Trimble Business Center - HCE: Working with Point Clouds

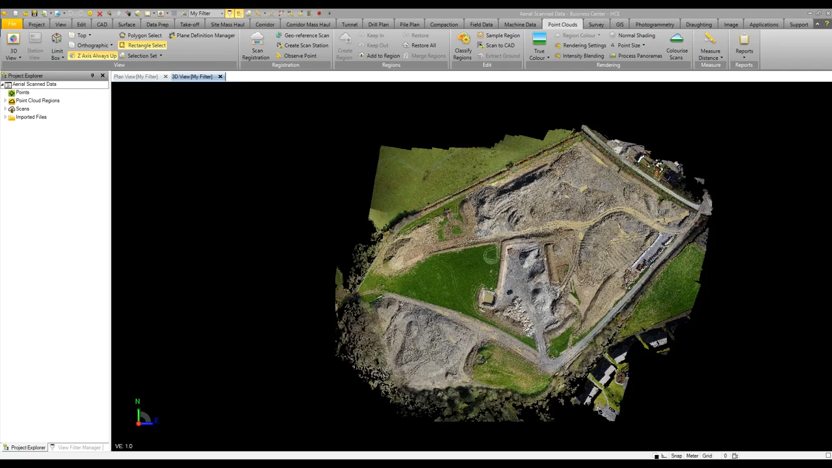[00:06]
business center can also safely handle point cloud data so whether this has come from
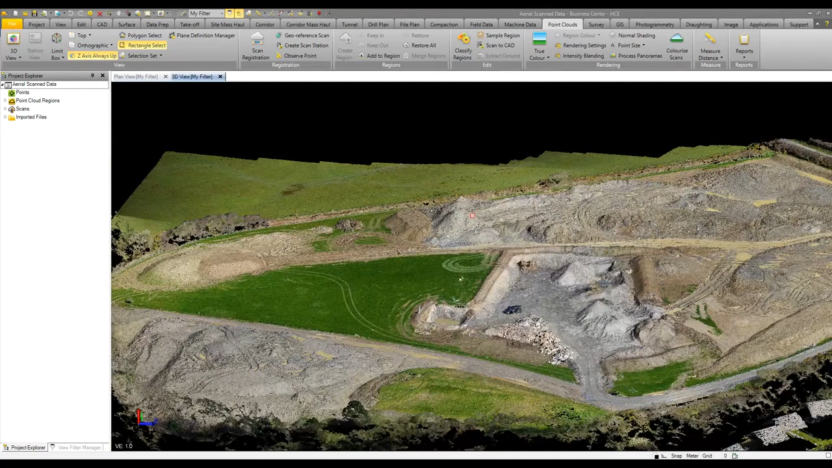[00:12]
a total station or scanner based on the ground or from drone data less files
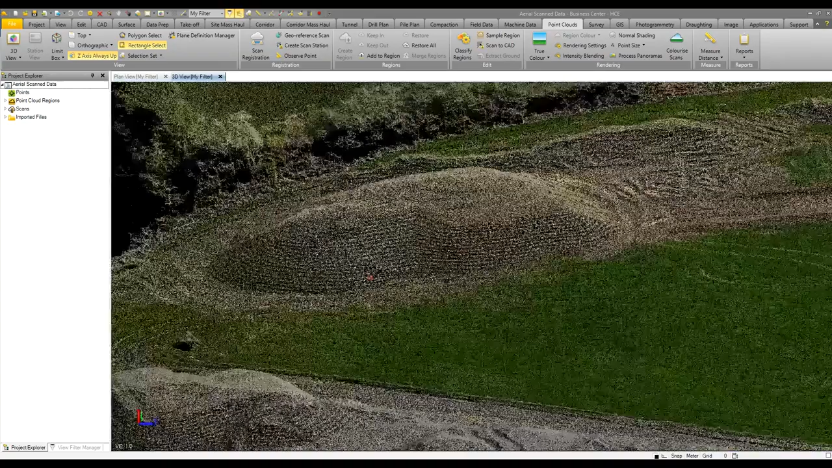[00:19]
and other information can be brought into business center so that you can utilize this for viewing or create some surface models to then calculate volumes so
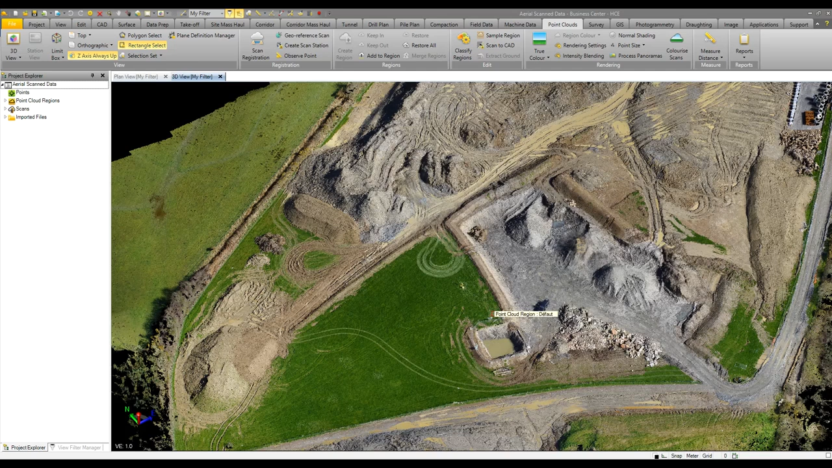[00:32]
in this example we could maybe calculate we have a stockpile here what's the volume of material within that stockpile so it's very simple just to create a polygon by clicking here on this command and basically start to drag and click our way around very roughly in this manner around the bottom of the stockpile to define our
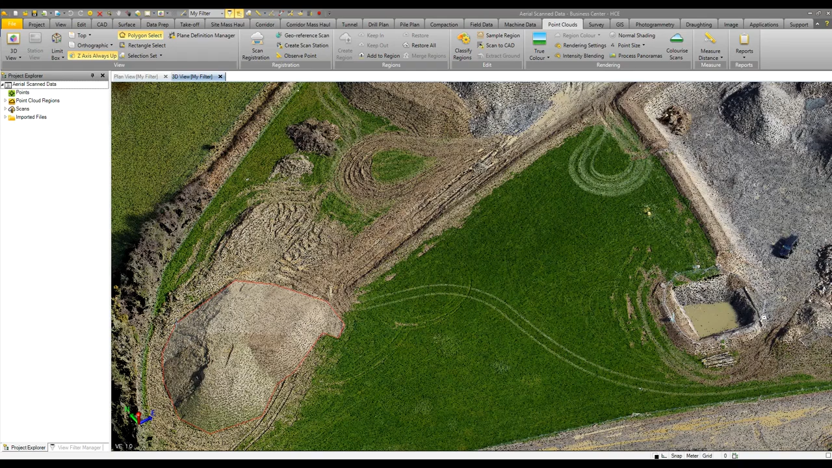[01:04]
polygon boundary and then double click to close that off and we have a set
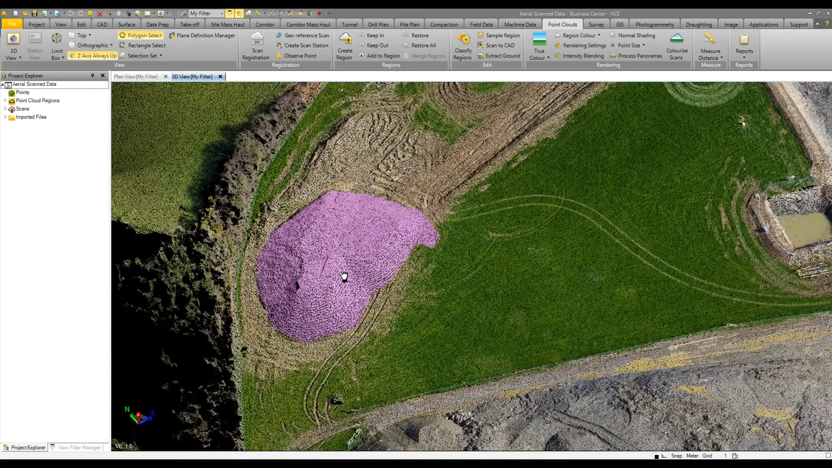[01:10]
of our point cloud has now been selected it's then just a matter of creating a surface out of that utilizing our create surface command and from that
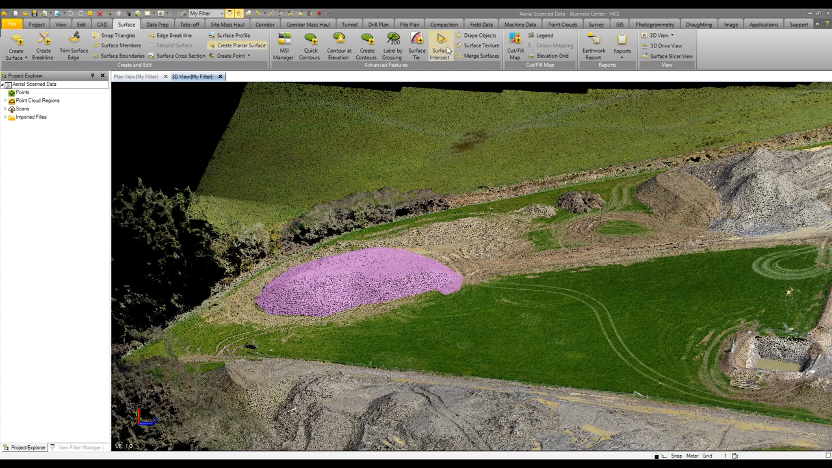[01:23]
we can then run an earthwork report to then calculate what is the volume of that stockpile so very
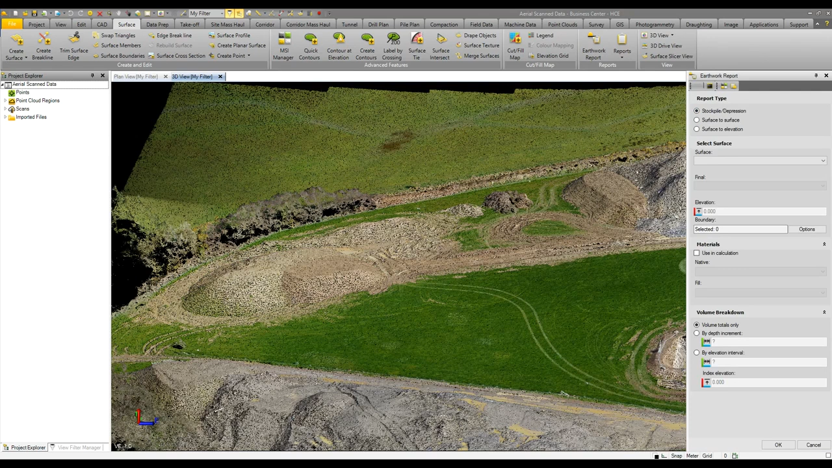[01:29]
simple to do some other new tools to utilize while working with point clouds or also cad data that's grouped into cad layers that haven't really been split out properly
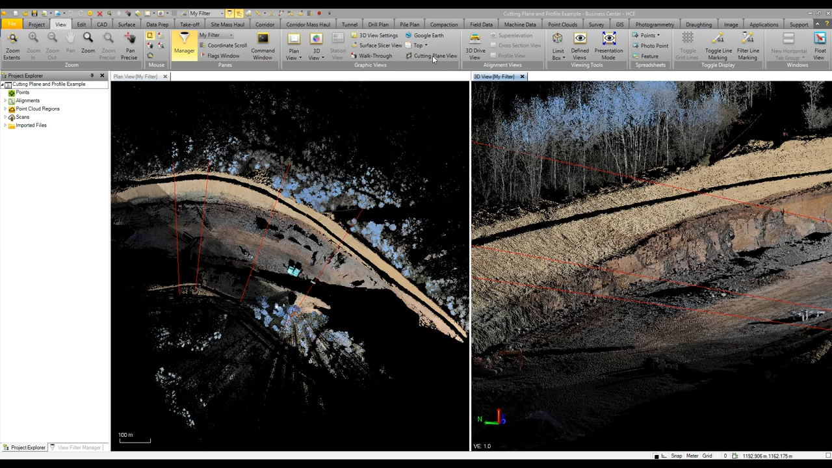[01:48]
is the ability to utilize cutting plane views so in our plan and 3d view we can see we have some red lines already formed these have been defined which are our planes so essentially we can select one of these planes and view various data so here we can see cutting through the trees up on the northern end of the job if i make that wider so 10 meters we then see more data appear in our
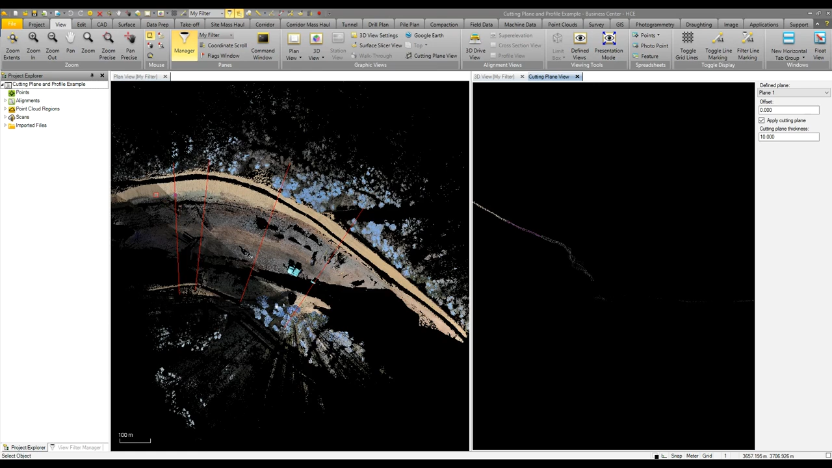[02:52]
cad data in terms of triangles and lines you can easily utilize the cutting plane view and then select here the data that you need to work with and from that we can see that appearing here in our plan view select that information and start to
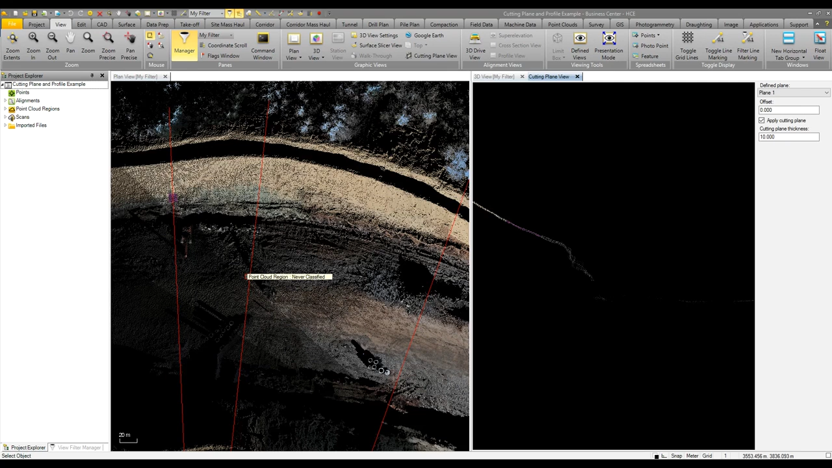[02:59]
create surfaces out of it so it's a very simple and useful tool for both point clouds and other data the final example with our point clouds is utilize utilizing the same data set as before it's possible to use the tunneling surface to create surfaces out of scan data so in this example there's been rock being blasted and using